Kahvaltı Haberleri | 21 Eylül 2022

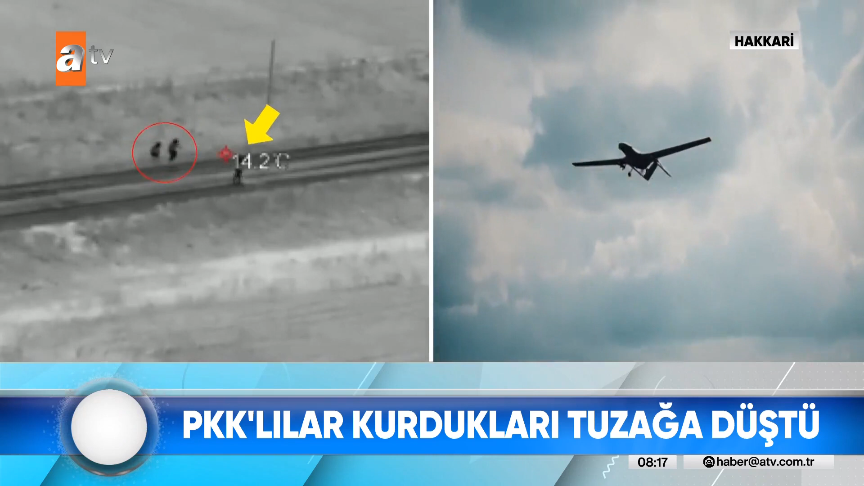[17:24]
Üç terörist Hakkari kırsalında pusuda, adım adım izlendiklerinden habersiz el yapımı patlayıcıyla saldırı hazırlığında.
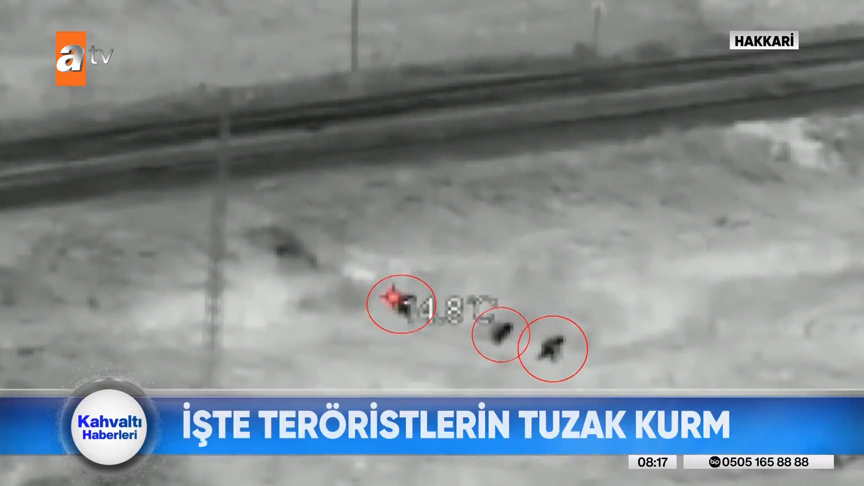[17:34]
Görüntüler geçen cumartesi günü özel harekat polislerinin nefes kesen operasyonundan hemen önce kaydedildi.
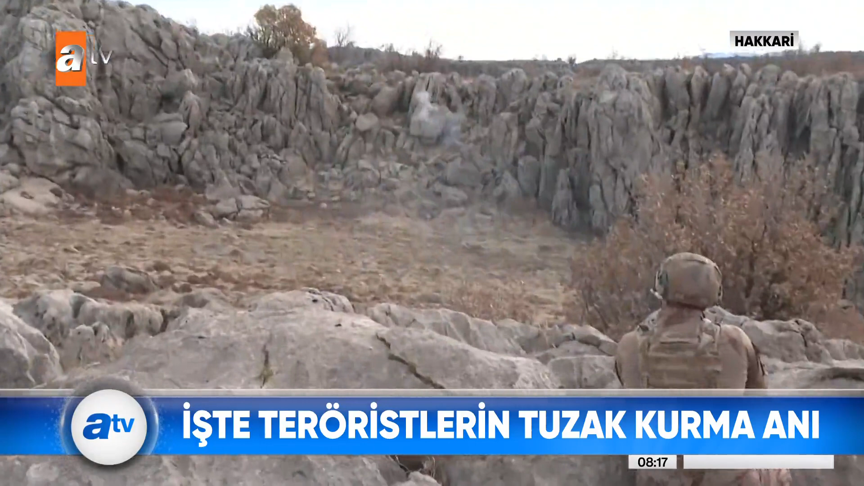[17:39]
Teröristler hain planlarını gerçekleştirmek için yol genarına geliyor.
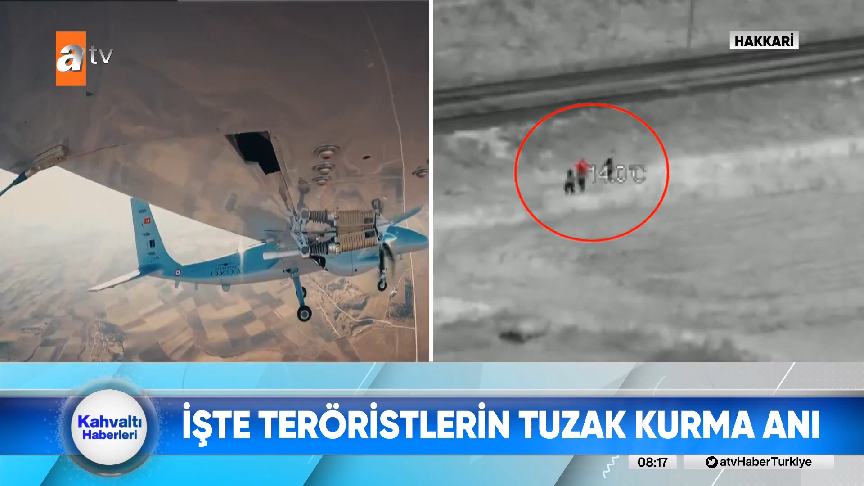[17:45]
EYP yerleştirecekleri menfezle keşif yapıyor.
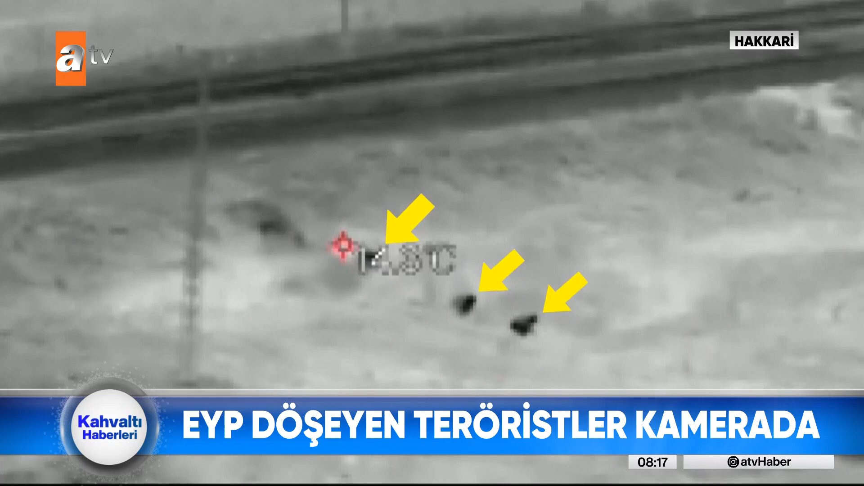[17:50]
O sırada polis özel harekat ekipleri devriyede. Teröristler zırhlı araçları görünce panikle kaçacak delik arıyorlar.
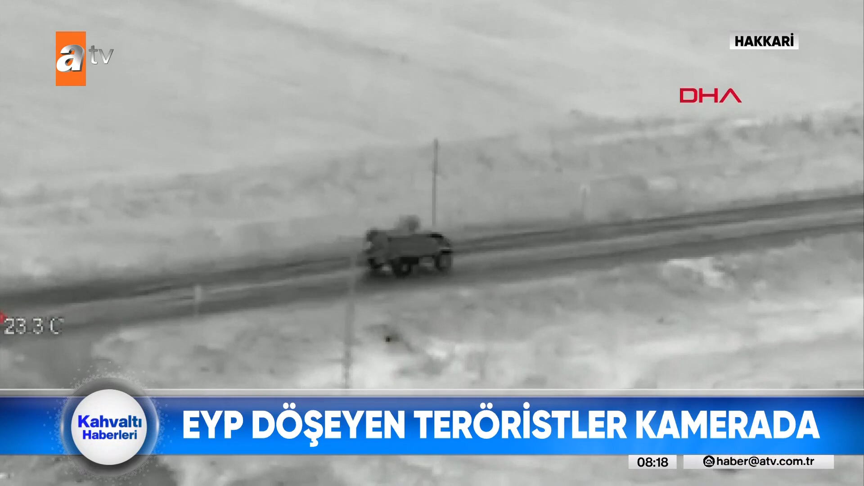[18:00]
Devriye bitmeyince çareyi kaçmakta buluyorlar. Görüntüler burada kesiliyor. Ancak hikayenin sonu tanıdık bitiyor.
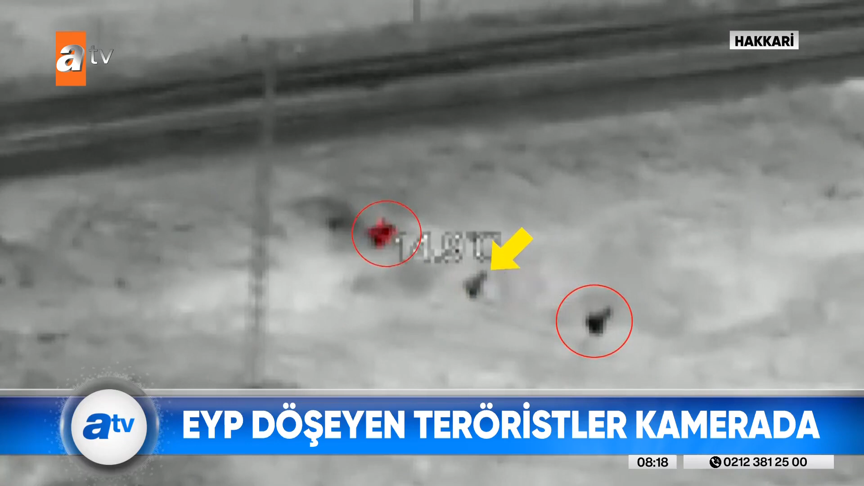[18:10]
Polis özel harekat iki teröristi etkisiz hale getirirken kaçmaya çalışan diğer teröristi de kıskıvrak yakalıyor.
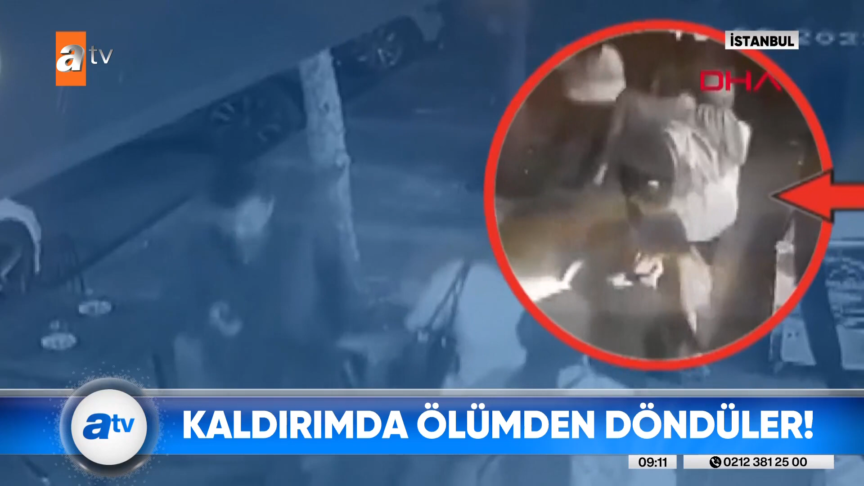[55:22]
Haksız da sayılmazlar zira kaldırımın ortasında ölümden döndüler. Çocuğu nazara geldi diye düşündü, çok korktu.